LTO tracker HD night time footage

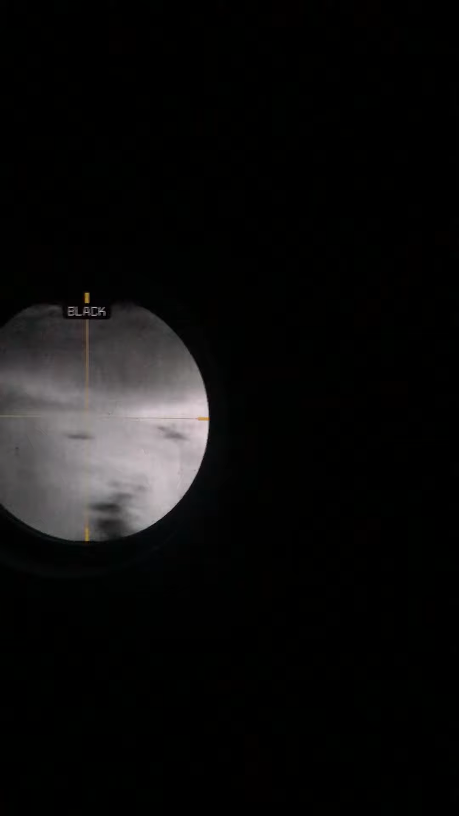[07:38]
there's your black there's your high white like I said you'll notice it does correct a lot
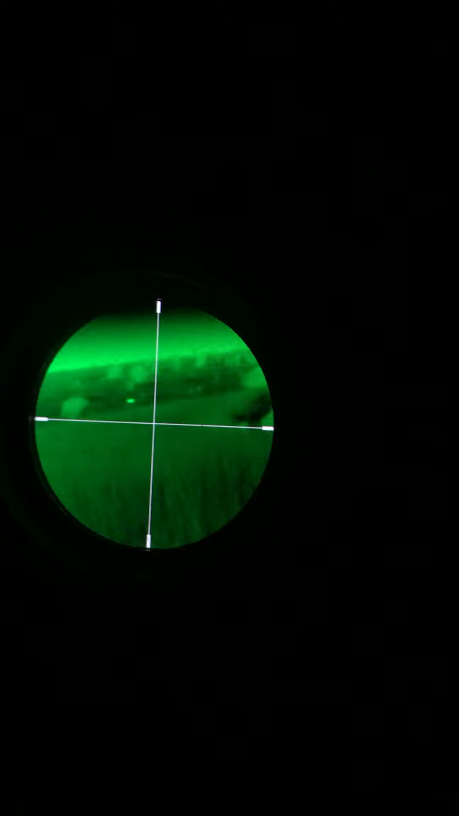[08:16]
it's just this filter and then your range like I said you could probably learn to use this but you're gonna have difficulty navigating in just this mode solely